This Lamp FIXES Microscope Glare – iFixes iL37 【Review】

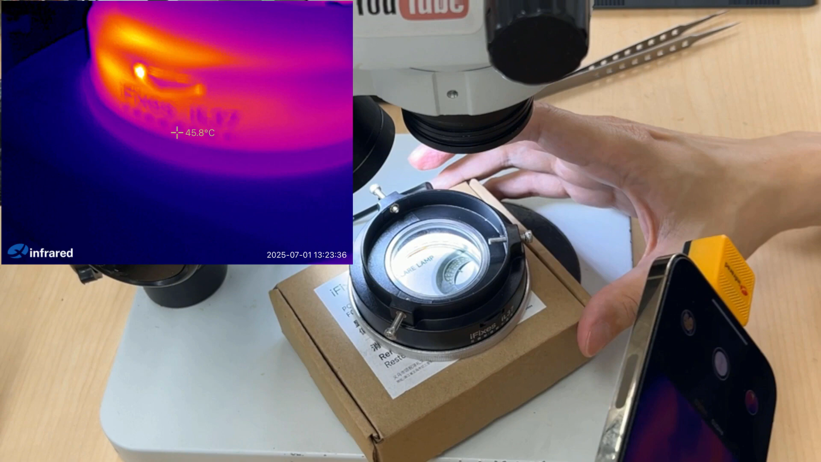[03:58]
On screen: spot 45.8°C
i'm recording the video i can show you the light of here
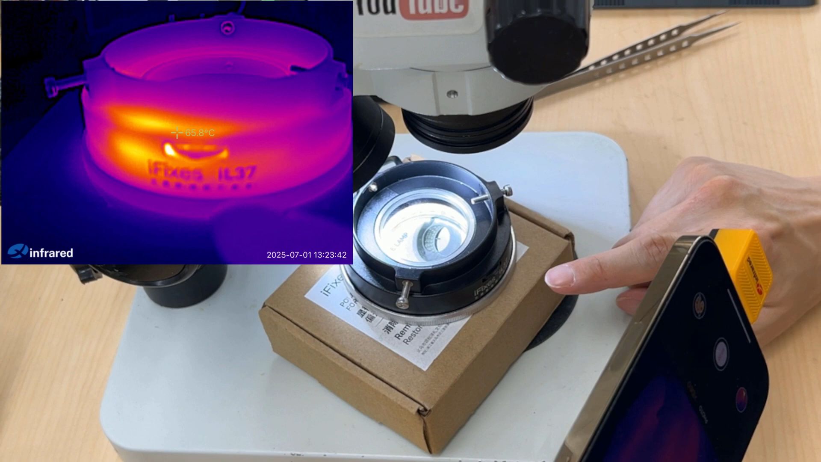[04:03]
it is really hot how many celsius 72 celsius if i show you my light
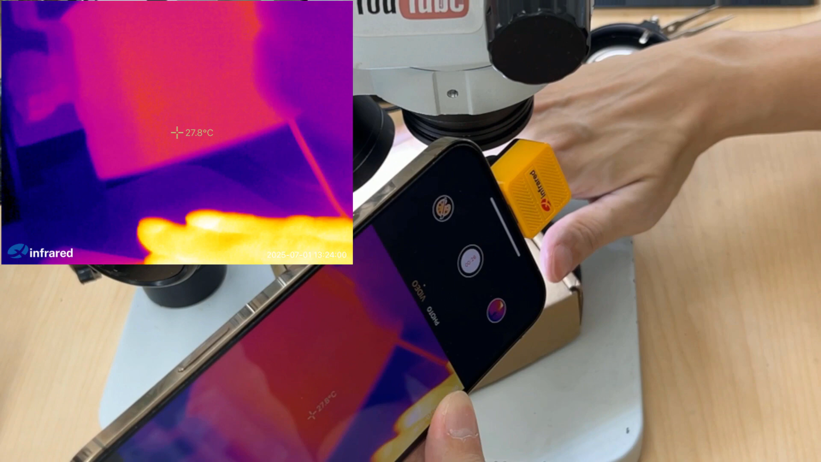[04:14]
On screen: spot 27.8°C
the light of here the temperature you see even my finger is hotter than him